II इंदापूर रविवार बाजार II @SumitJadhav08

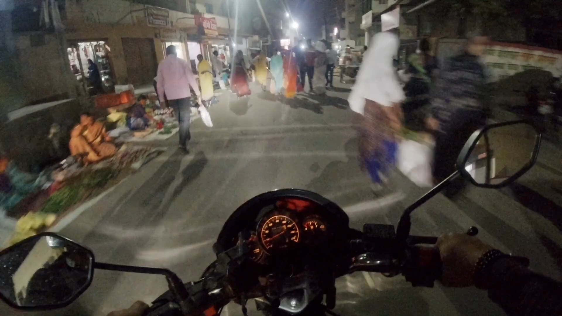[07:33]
चला संध्याकाळच्या टायमाला, जास्त रात्रीच्या टायमाला माणसं बाजारला येतात इंदापूरमधली, आणि दिवसभर आसपासच्या गावातून येतात
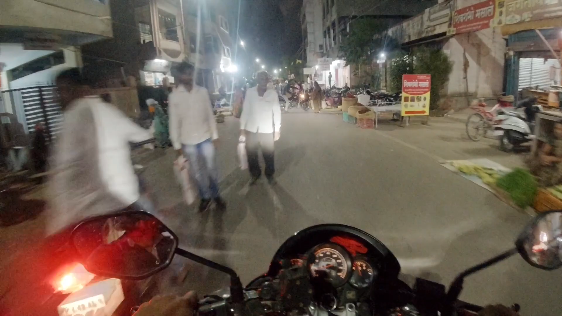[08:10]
चला चला चला चला चला, सरा साईडला इथंच दुकान आहे, चालू आहे का नाही, ओ नो दुकान बंद झालं,
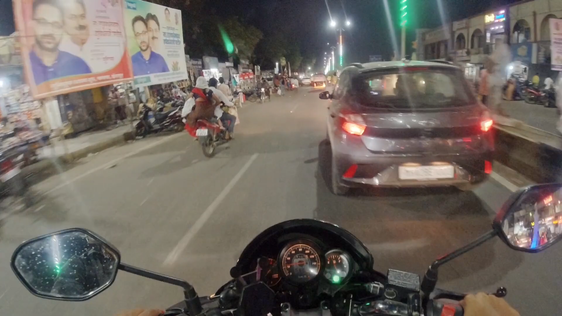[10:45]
चला चला चला जाऊ द्या पटपटा जादूगर संग्राम स्वस्ती श्री गणनायक थांबा थांबा इथं खरंच बरं का इंदापूरमध्ये सिग्नल पाहिजेत
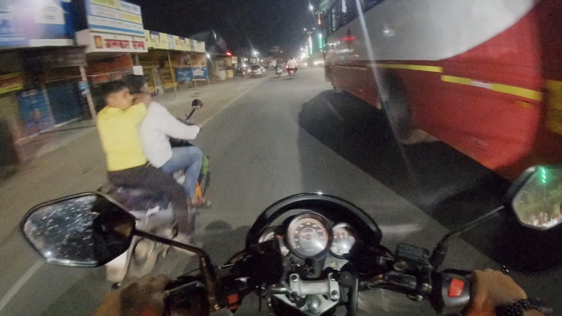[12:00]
थोडस काम आता करायचं राहिलेलं आहे तर ती काम करून टाकू पटकन इकडं व्यू आपल्याला वळायचंय थांबा या साईडला जायचं आपल्याला त्यामुळे थोडीशी अडचण आहे